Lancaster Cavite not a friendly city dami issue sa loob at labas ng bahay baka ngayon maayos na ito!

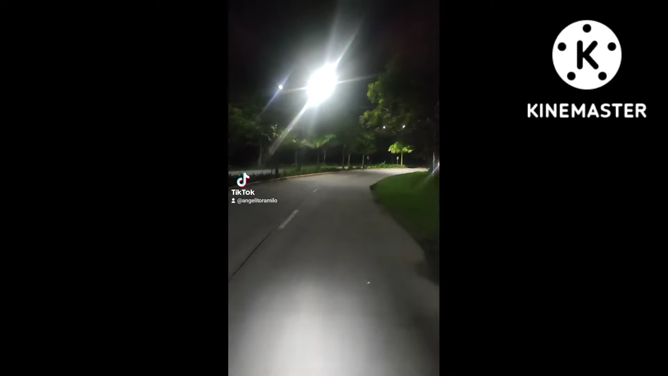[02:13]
Ay LNC Pips Magandang gabi sa inyo lahat Ayan o Galing tayo ng SS14 Nag-bike po Ayan Nag-ikot-ikot doon At eto Hi-share ko lang Ang ganap dito Sa Lancaster Avenue Ba tawag dito Ayan o Paglagpas po ng SS Avenue
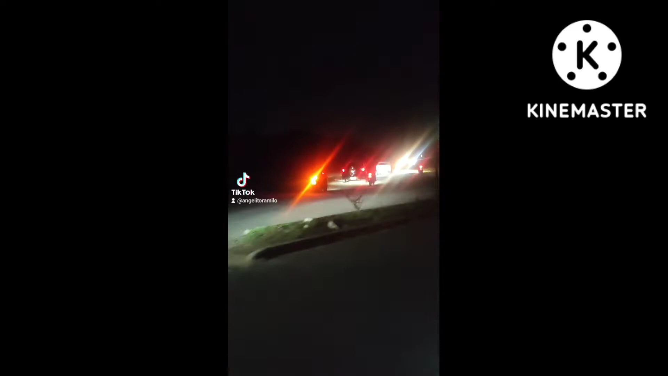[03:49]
Napakadilim guys Parang hindi Lancaster Itong daan na to Walang streetlight Pero magugulat kayo Bearman's na ngayon Bigla na lang magkakaroon ng Christmas light Yung mga poste na may ilaw Pero eto Ayaw nilang lagyan ng streetlight Ayan may ilaw ulit Ayan Kaso natatakpan ng Puno Kita nyo ba yan Napakadilim oh